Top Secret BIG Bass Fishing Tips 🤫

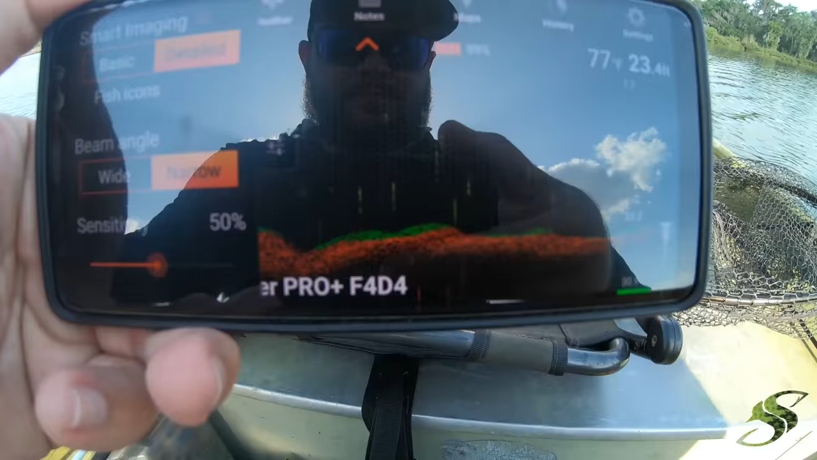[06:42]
On screen: depth 23.4 ft
alright so what I'm looking for guys is I'm looking me and Tom we're looking for some really nice
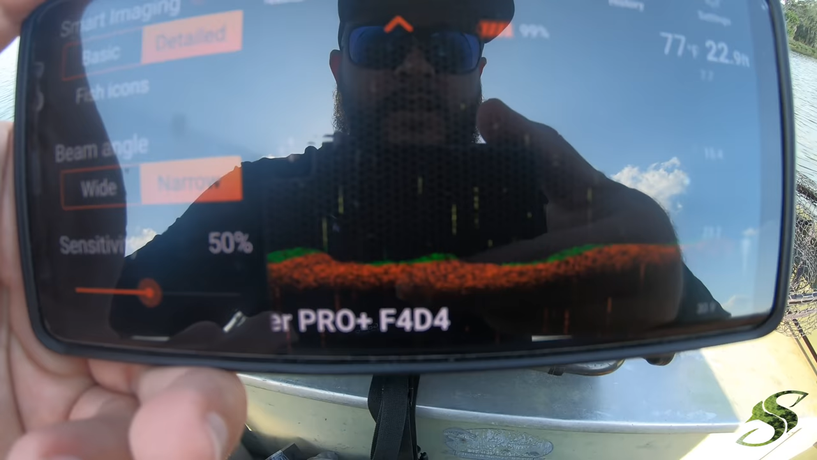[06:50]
On screen: depth 22.9 ft, water 77°F
hills or drop offs or ledges so to speak and trying to get this glare out of here but you can see you know where the bottom is really really
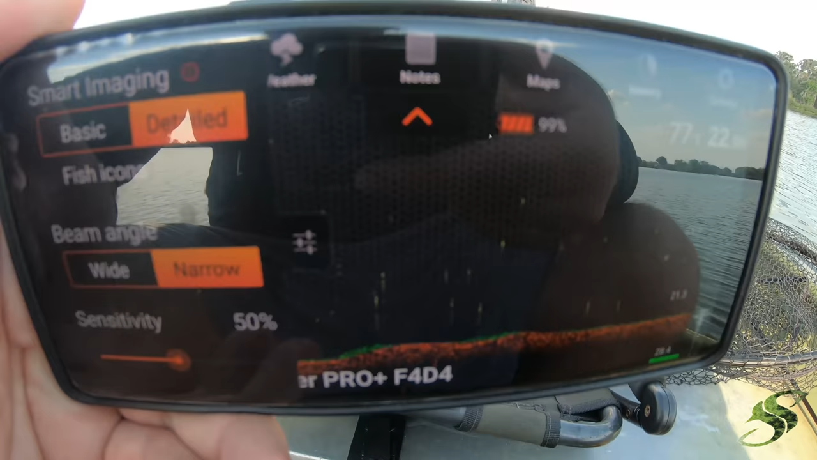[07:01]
hilly
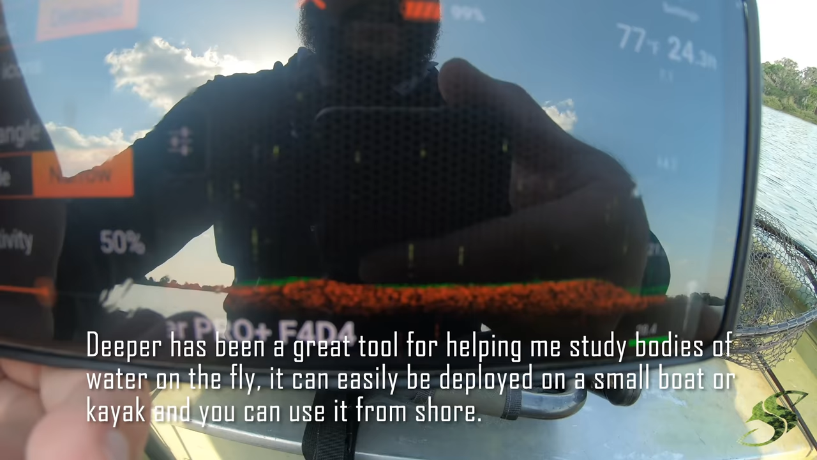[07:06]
this ain't a good example but look at what look at what we're coming up on here so the water's 22 feet
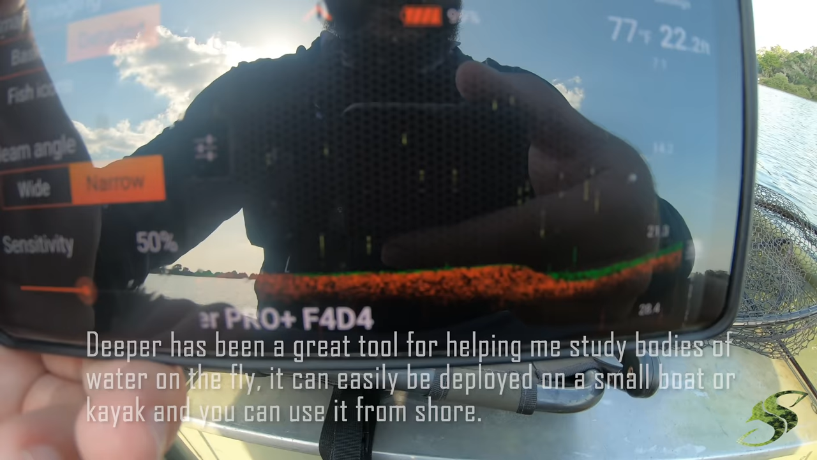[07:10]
On screen: water 77°F
now there we go so that goes up to 20 feet so what we're going to do is really try to bank some